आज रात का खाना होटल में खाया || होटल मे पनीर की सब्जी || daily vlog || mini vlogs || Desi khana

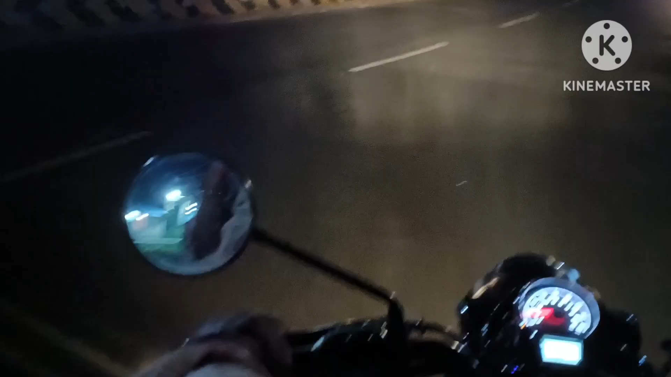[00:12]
अभी लोग बाहर निकल गए हैं, तो देखिए रोड कितना सुनसान दिखता है, रात के टाइम में इसे रोड सुनसान ज़्यादा दिखता है।